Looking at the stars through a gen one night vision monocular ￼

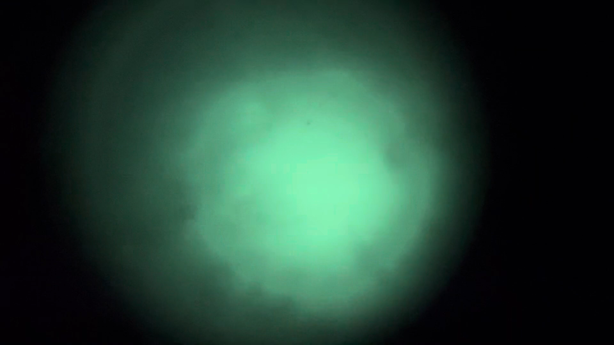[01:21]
Okay. This is with the nothing on. You can't really see much. Over there, you can probably see some stuff.
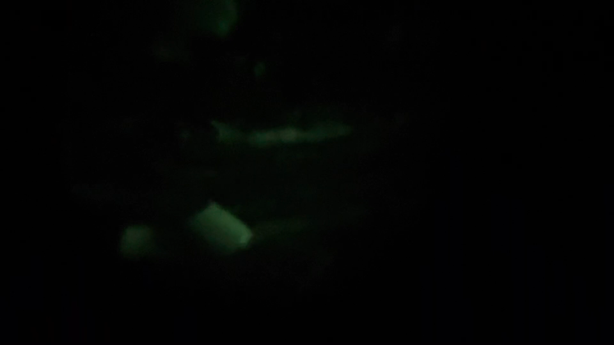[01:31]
But you can't see much. There's a lot of distortion. Turn on that, you can see a lot more.
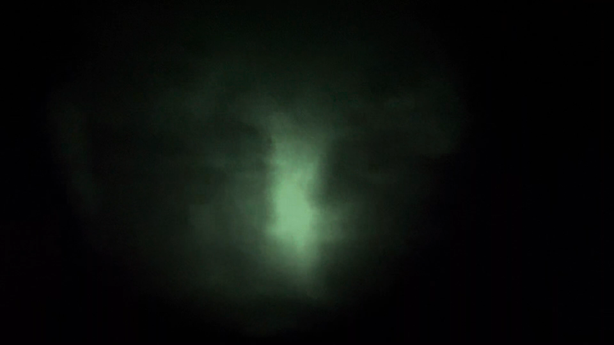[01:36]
That's the infrared illuminator. But that's not what we're looking for. We're looking at the stars.
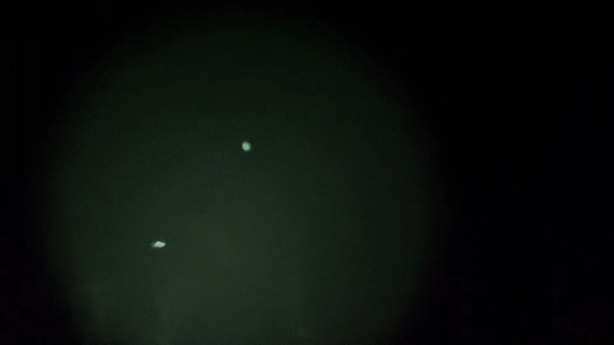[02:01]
And they're in moderate definition. And this is with this own little telescope thing or whatever. See a satellite right there. Oh, you can't even see that with the naked eye. That's actually kind of cool. I think that's a satellite.
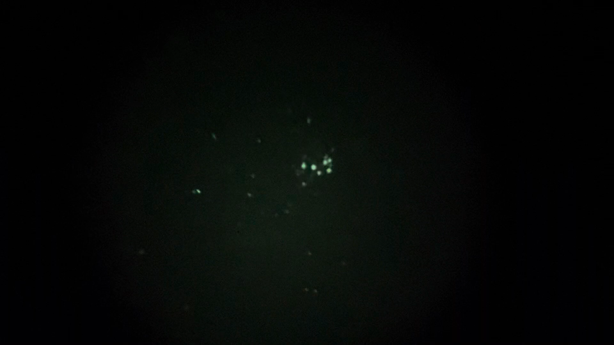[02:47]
You can definitely see more around it. But it's got a lot of distortion on the edge. So you're only getting a really good view in the center. But I mean, for 60 bucks, it'll give you a good taste of what everything looks like up there. When you look it through your eye, it looks pretty much identical to what you're seeing on the camera, or even a little bit worse. But I mean, it's okay, I guess. You can see some stuff.
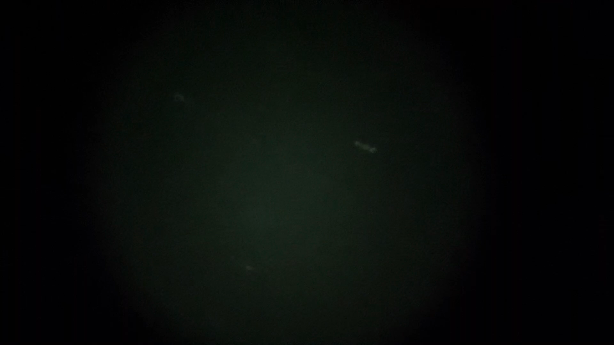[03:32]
But, uh, no, that's not the big dipper. It might be the big dipper. Yeah, that is the big dipper. I think. Oh, that's definitely not a star. That is the big dipper. Got your first star, your little binary star right there.
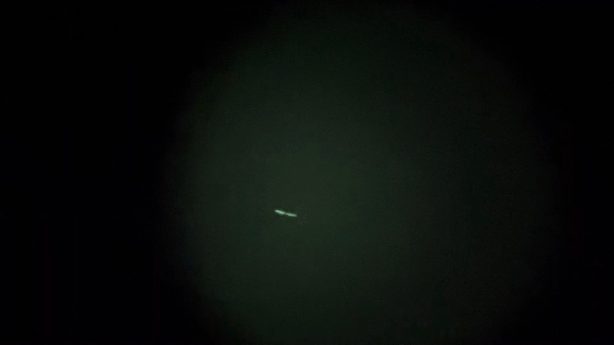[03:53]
That guy, that guy, that guy, that guy, that guy, and that guy. Yeah, it's hard to see it all because this thing's so focused in. But, hey, it'll work.
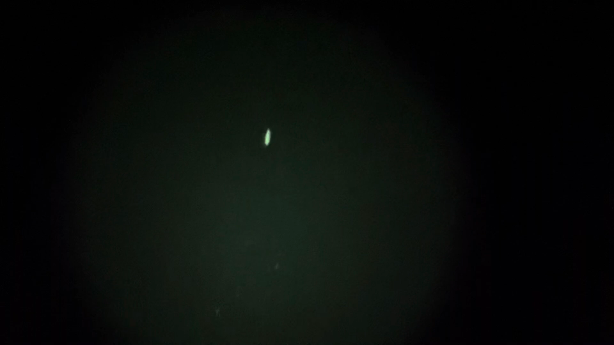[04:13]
Now, if you were to strap this on to something else, put some filters on it, probably wouldn't be half bad. There's no moon right now.
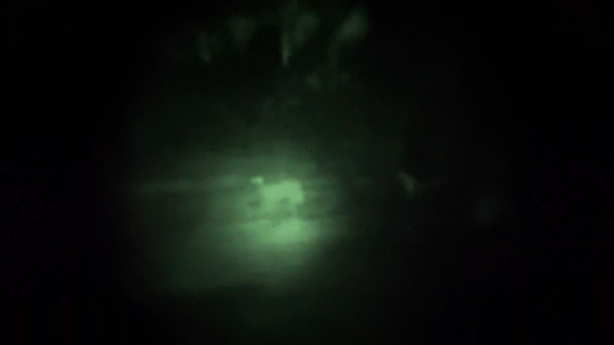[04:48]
I have a sheep. Okay. Go back to the stars. Man, my arm is getting sore from holding this. But, it's not half bad. And this is using whatever lenses this thing has.